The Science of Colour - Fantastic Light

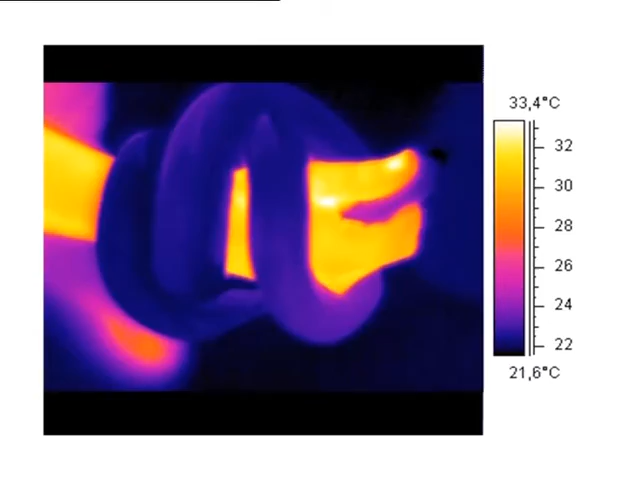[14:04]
On screen: scale top 33.4°C, scale bottom 21.6°C
And it is cool and calm because it does not want its body heat to get in the way of it detecting its prey. So that's evolution.